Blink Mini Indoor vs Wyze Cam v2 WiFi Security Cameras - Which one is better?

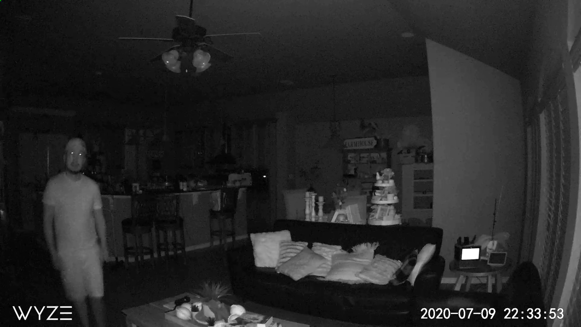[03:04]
So this is the video quality of the white cam at night and with the infrared LEDs on and this is what it looks like when I'm close to the camera and this is what it looks like when I'm about 20 feet away from the camera.
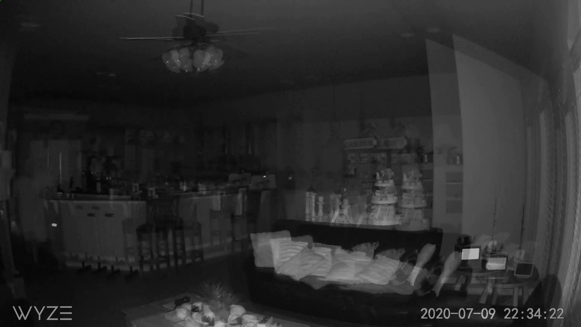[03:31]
So this is the video quality of the Blink Mini Indoor Camera at night and with
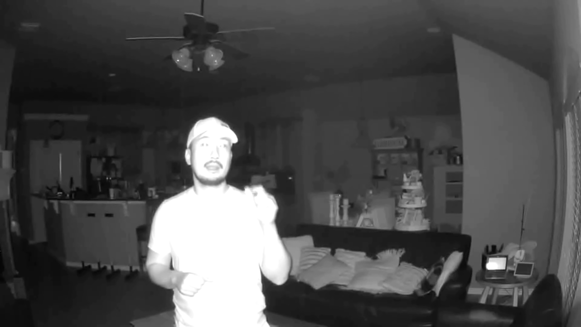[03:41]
the infrared LEDs on and set to medium intensity and probably as you can see my face is still washed out and this is because the Blink Mini sensor doesn't really compensate so you have to have those three settings, a low infrared setting, medium and high.
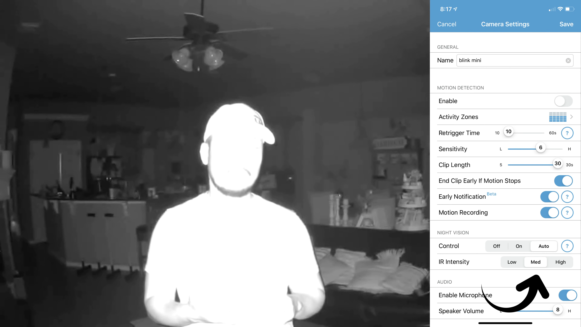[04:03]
So this is the medium setting so this is what it looks like and this is what it looks like when I'm about 20 feet away from the camera.